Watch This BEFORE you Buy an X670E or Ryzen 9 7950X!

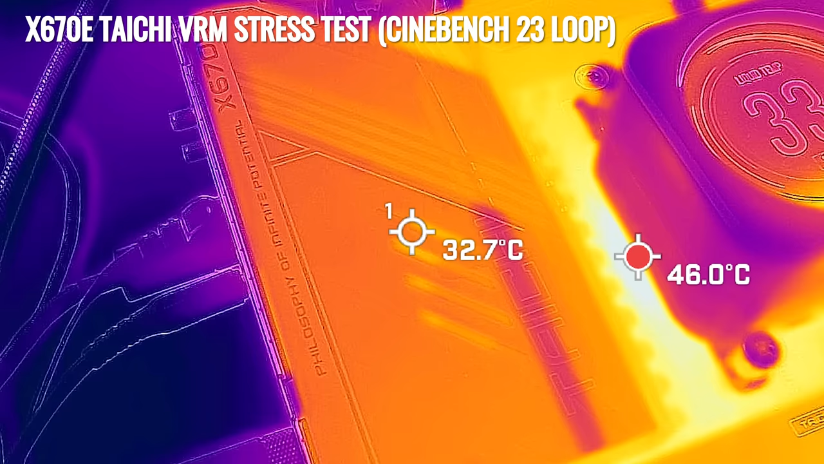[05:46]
On screen: spot 32.7°C
the hottest spot was from actually around the CPU,
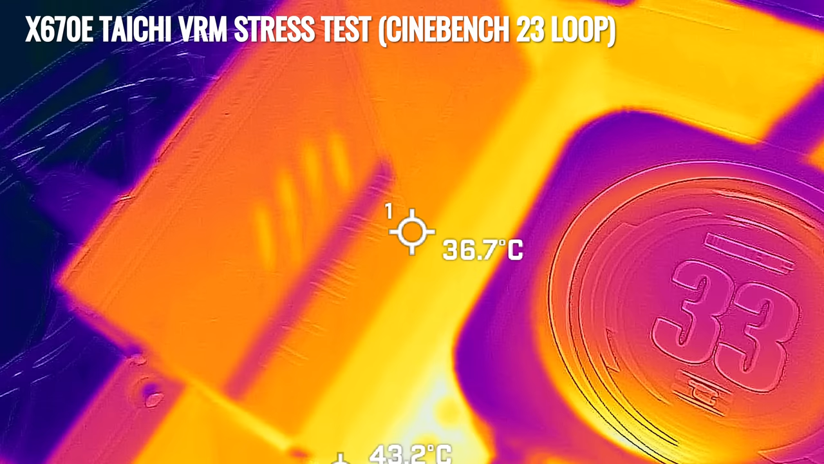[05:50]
where the heat was coming out, where the CPU itself was almost reaching 110 degrees.
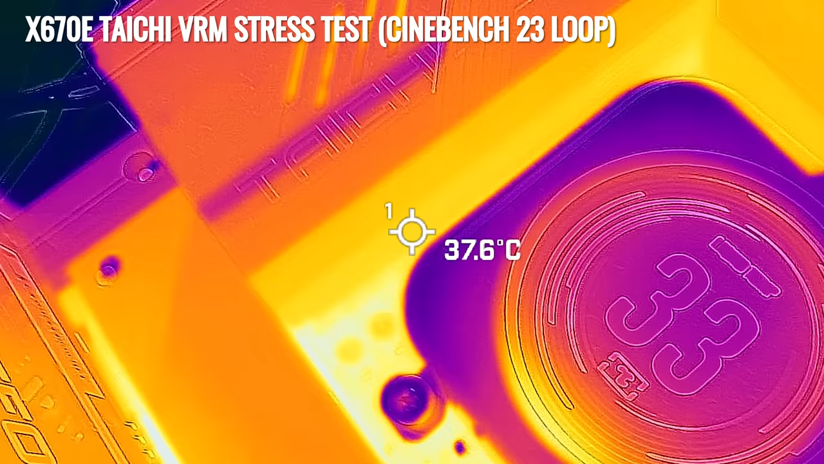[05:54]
On screen: spot 37.6°C
So not really practical at all, but in terms of testing the VRM,
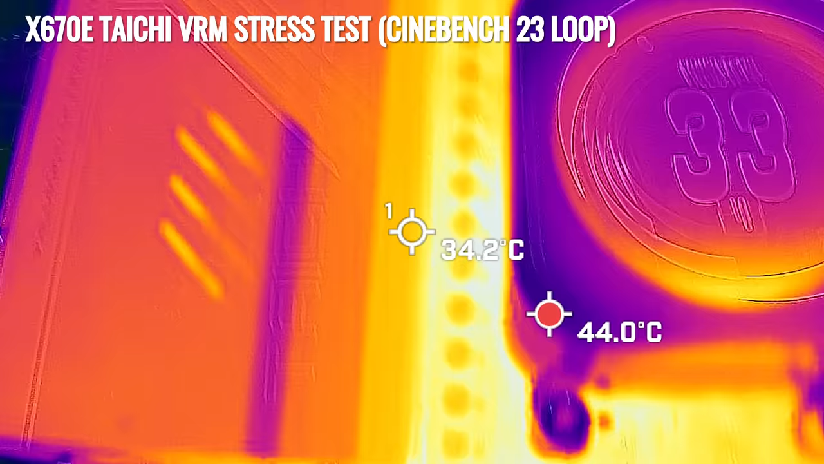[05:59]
On screen: spot 34.2°C
I then had to zoom in and not get a part of the PCB that was making so much temperature.
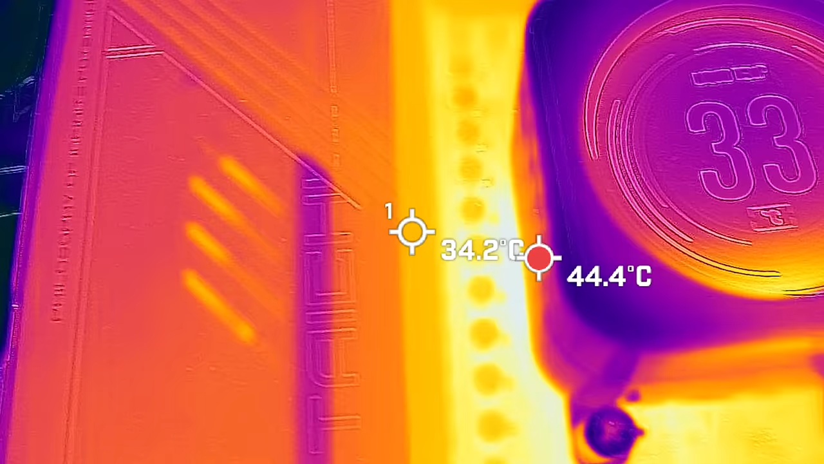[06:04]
On screen: spot 34.2°C
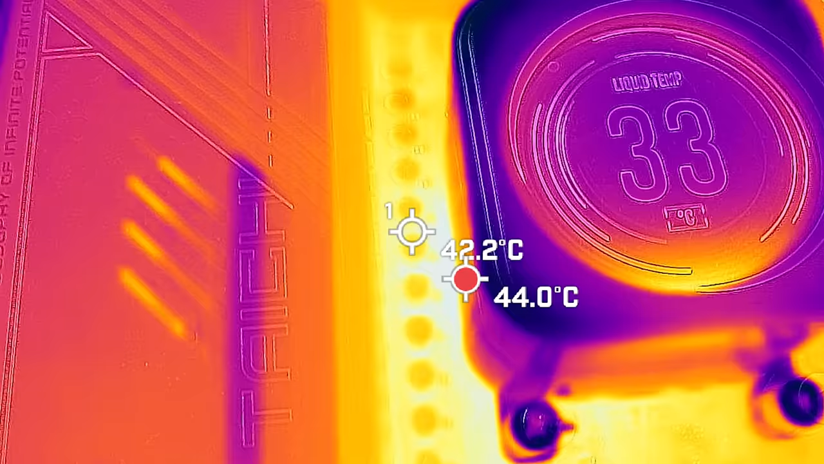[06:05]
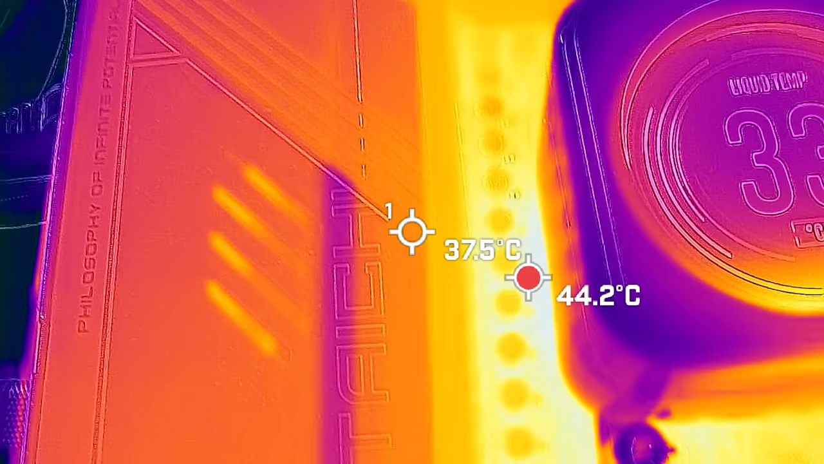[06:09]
And this is something that I've never seen before, where the area around the CPU is hotter than the area covering the MOSFETs or the heatsink around the MOSFET itself.
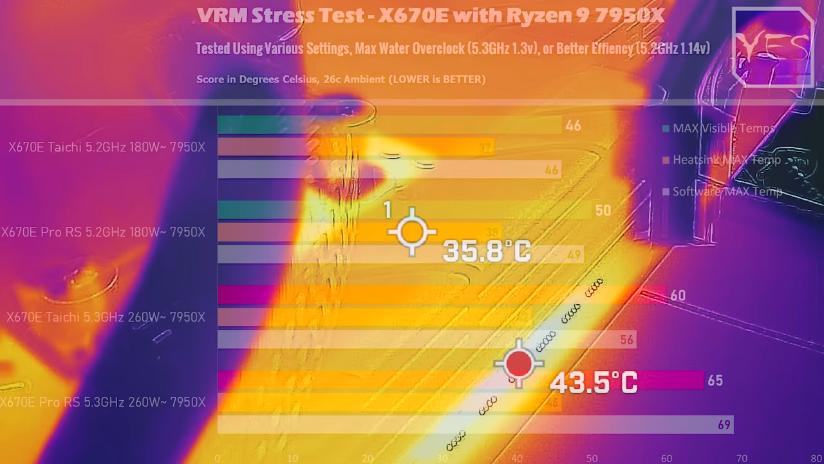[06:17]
On screen: spot 35.8°C
So the max I could get here was 56 degrees on the MOSFETs and 42 degrees on the heatsink.
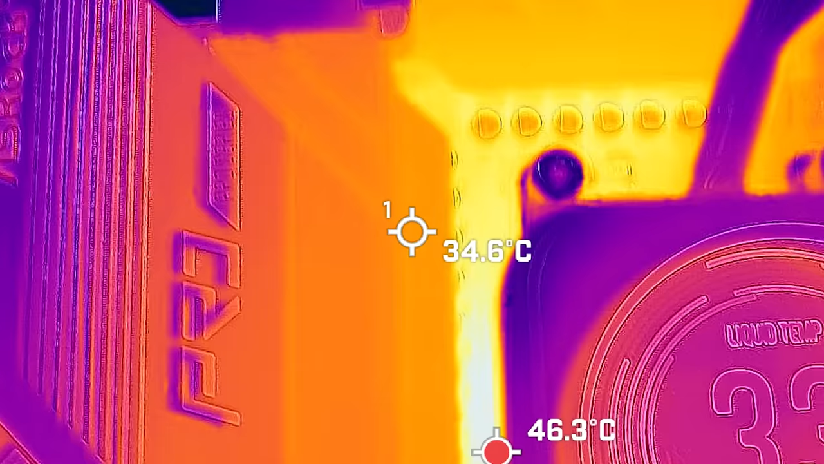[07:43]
On screen: spot 34.6°C
And just like the Taichi, the hottest point was around the CPU, that PCB area.
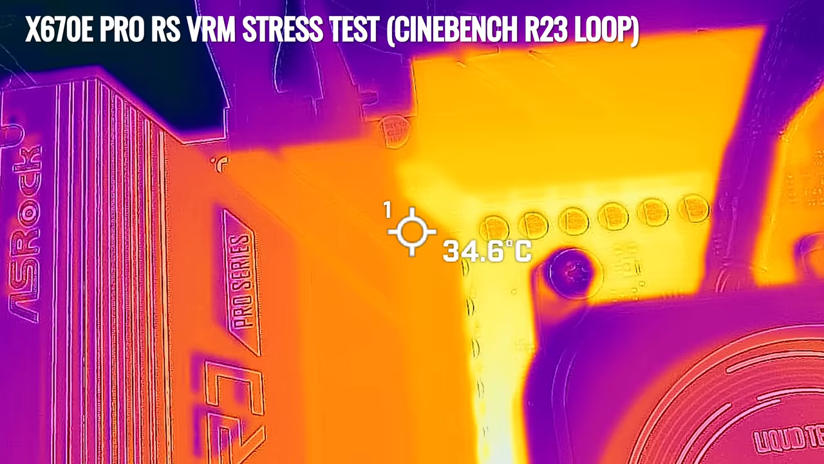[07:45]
On screen: spot 34.6°C
So I had to zoom in and focus on an area where that
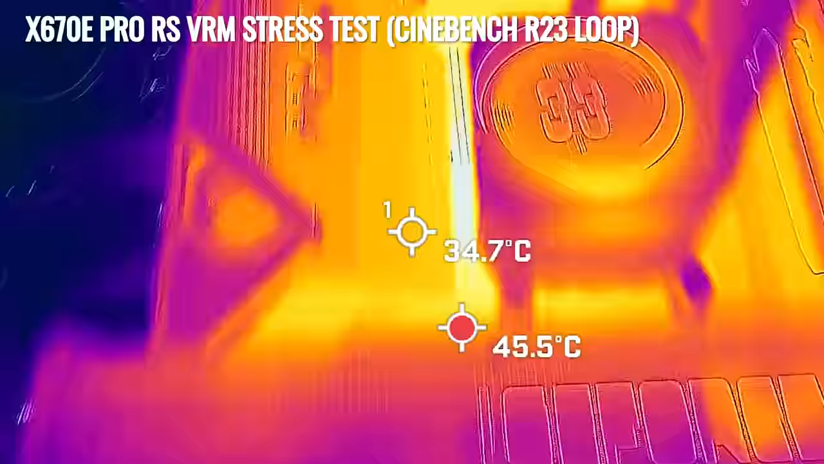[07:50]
On screen: spot 34.7°C
middle bit of the PCB around the CPU wasn't in the shot,
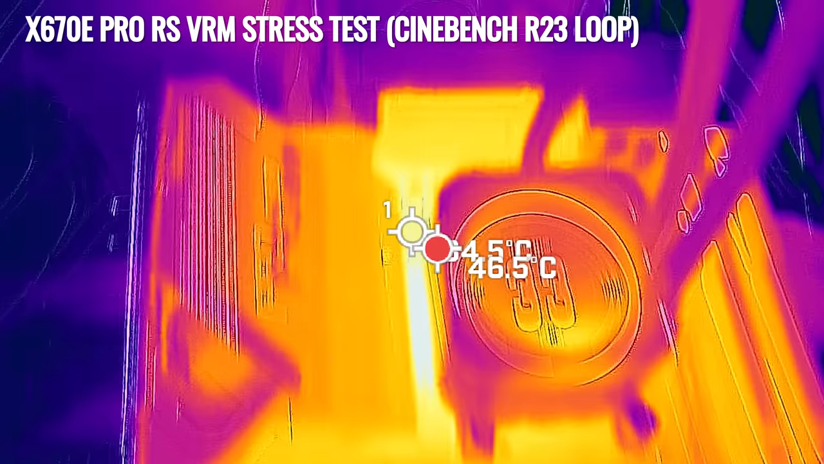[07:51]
so I could get some accurate readings here.